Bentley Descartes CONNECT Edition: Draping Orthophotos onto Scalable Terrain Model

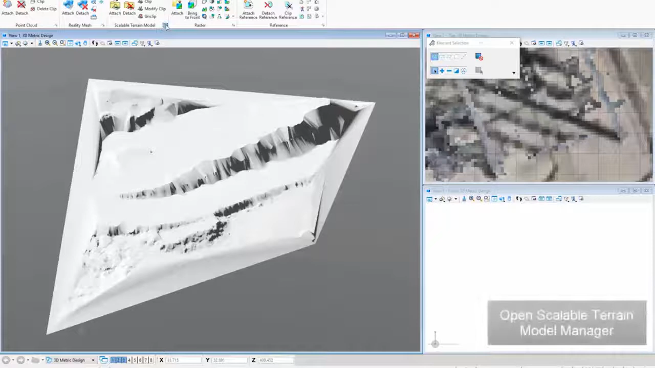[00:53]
scalable terrain model manager set draping
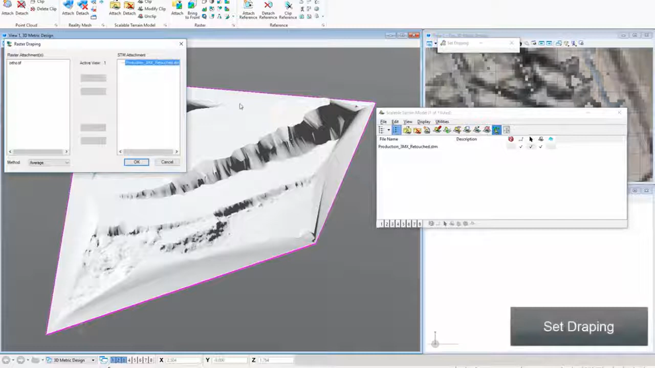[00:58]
move ortho photo on STM 8